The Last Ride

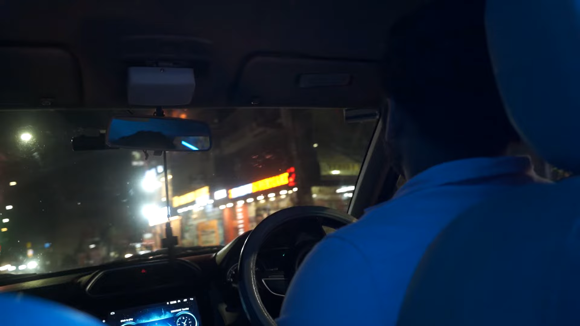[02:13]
So, the driver is like that. He takes it from left. And he's going straight. It's a very simple road. There are no lights.